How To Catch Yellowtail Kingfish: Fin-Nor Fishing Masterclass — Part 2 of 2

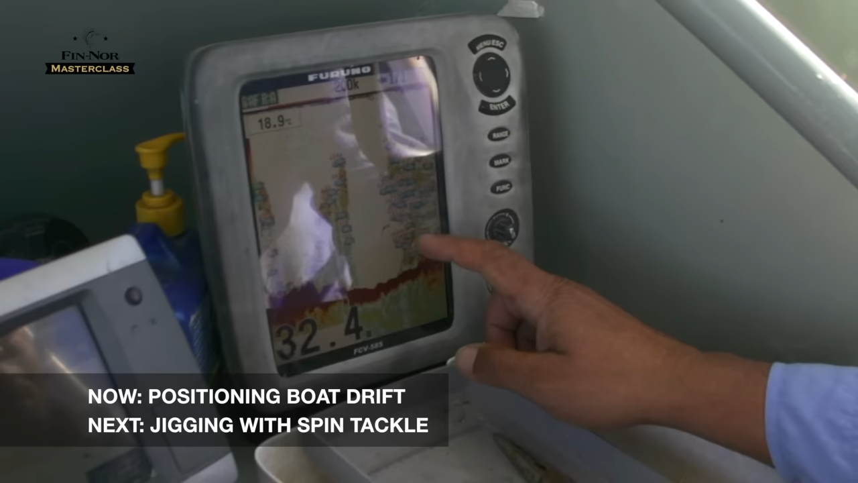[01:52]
that's the hard reef This is all bait fish sitting on the edge of the reef We're just marking up a few Kingfish at the base of that school Just coming over it now We like to fish off the starboard side of the boat Basically the engine,